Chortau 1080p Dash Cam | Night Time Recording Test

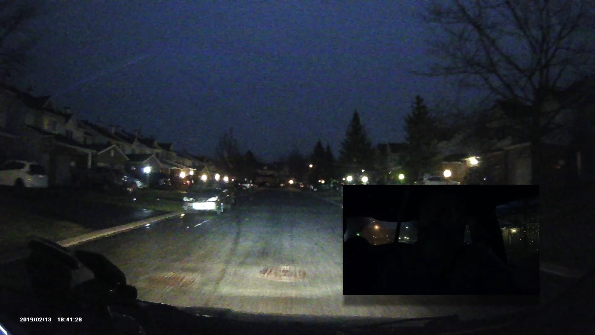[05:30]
alright guys this is probably as dark as you're gonna get it is down this road so this is my street just close to home and you really can't see me at all but just so you can and here I am spooky but this is the road ahead of us no street lights no nothing we're just
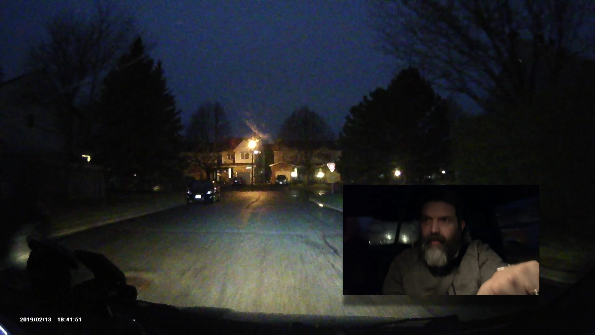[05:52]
we're just driving just driving okay I'm almost home that's enough of that